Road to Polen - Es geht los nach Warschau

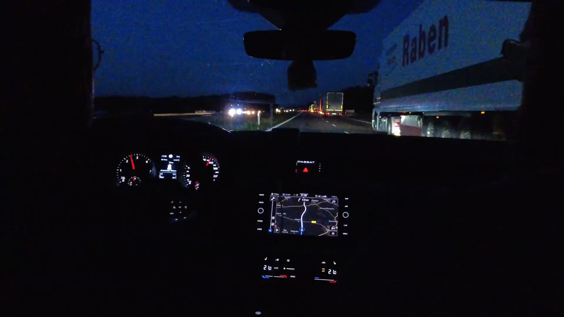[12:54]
Autofahrt. Wir haben es gleich 22 Uhr. Ankunftszeit aktuell 21 Uhr. Mikey ist am Fahren. Es ist ein klein bisschen dunkel. Man hört mich also quasi nur. Der Ochse Joey sitzt auf dem Beifahrersitz. Man sieht nur Schultern. Ja, wir haben eine harte, weite Strecke hinter uns. Haben es aber bis jetzt gut überstanden. Hat Spaß gemacht.